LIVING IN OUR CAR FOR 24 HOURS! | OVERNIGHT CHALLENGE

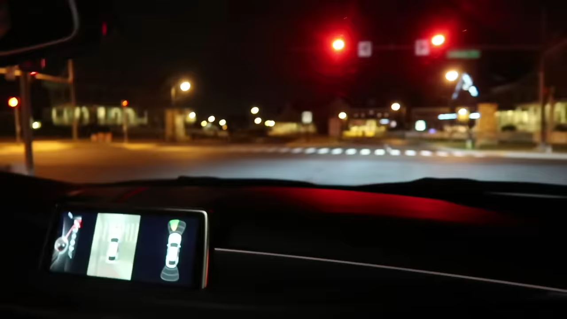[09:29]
Wow, look how peaceful it is on the road. No one here, guys.
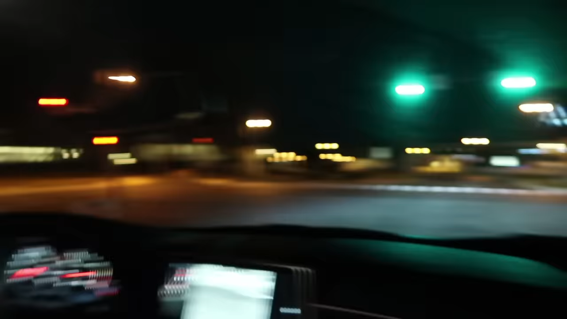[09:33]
Nobody on the road. That's how you know. That's peaceful, right, babe?
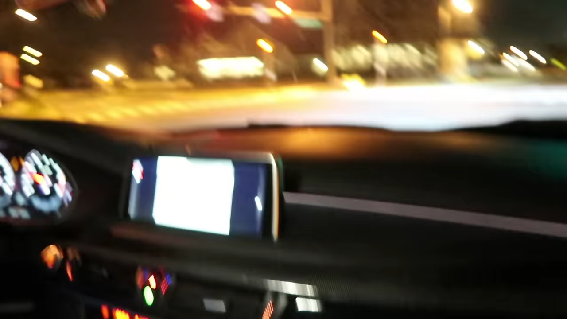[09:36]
Yeah. Don't you love it like that? How peaceful it is.
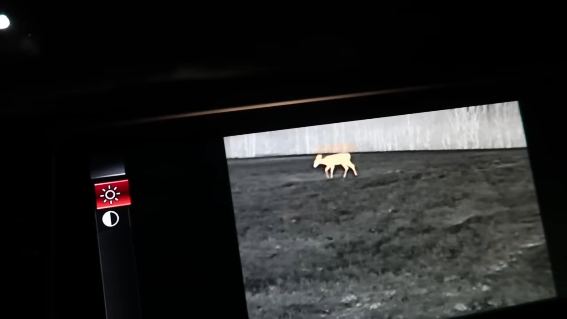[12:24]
We got a deer right there, guys. This is crazy. It's a baby. Oh my gosh. This is crazy. Please don't scare him anymore. Let's back up.
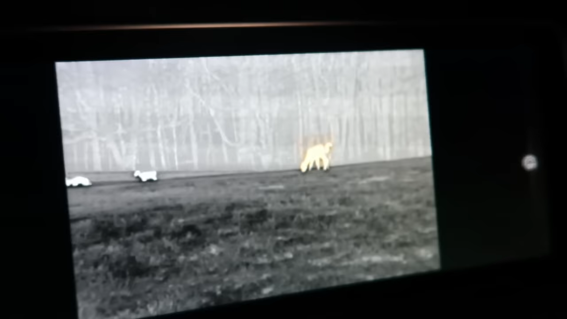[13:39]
It's crazy. Can we bring her to a vet? Really? Maybe it's okay.
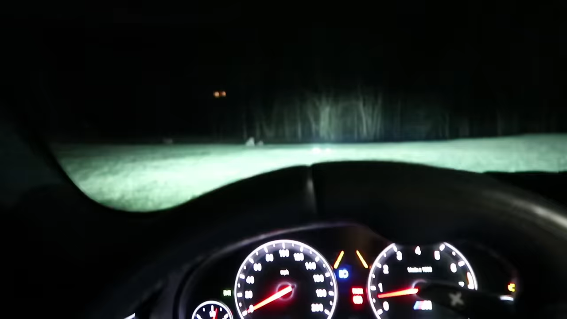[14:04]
Alright, guys, so this challenge turned into us trying to help a deer right now because it's injured.
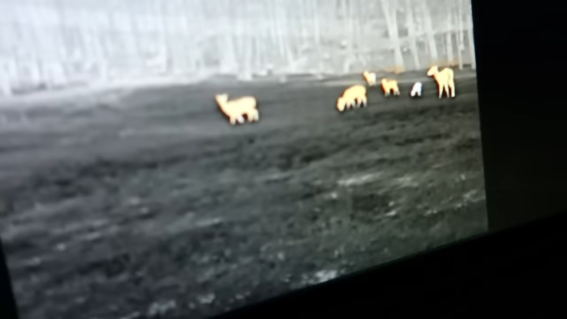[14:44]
1, 2, 3, 4, 5, 6. Look at this. There's two women. This is crazy. Look at this. Baby, turn more to the left. So go sideways to them. Okay. Oh my god, the baby's limping.